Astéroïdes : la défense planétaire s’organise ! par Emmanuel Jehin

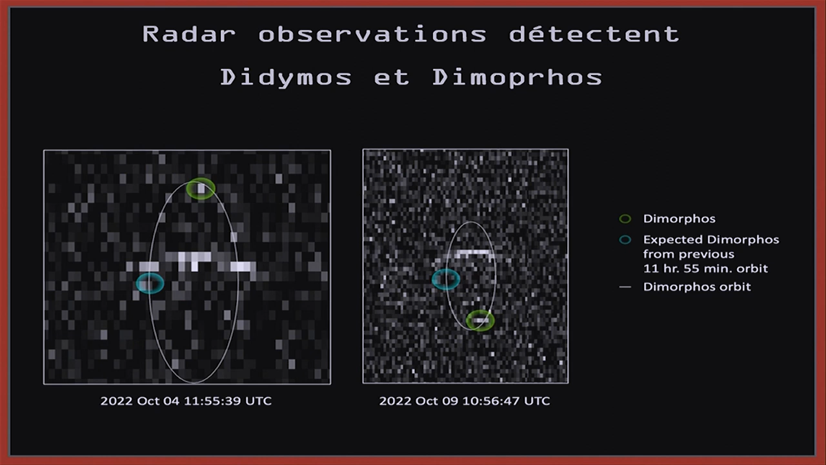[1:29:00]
Vous l'avez ici. vous l'avez détecté là, alors qu'il devrait être là. Donc il y a un décalage, l'orbite, l'objet n'est pas à son endroit. Et donc ça, c'est une confirmation aussi éclatante du fait que l'astéroïde, le petit satellite, n'est plus à sa position attendue par le calcul.